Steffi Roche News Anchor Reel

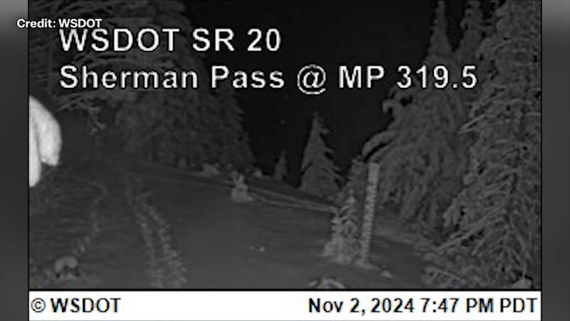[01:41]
As he just mentioned, there is snow on some of our mountain passes. This is how it looks right now on Sherman Pass.
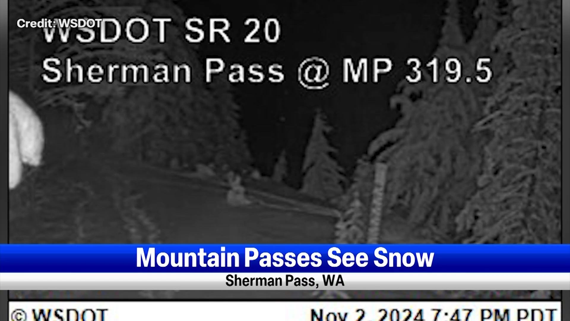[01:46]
You can see the snow has fallen, but roads, for the most part, are wet. The Washington State Department of Transportation says the snow is a reminder of the conditions you'll face on the mountain passes this winter.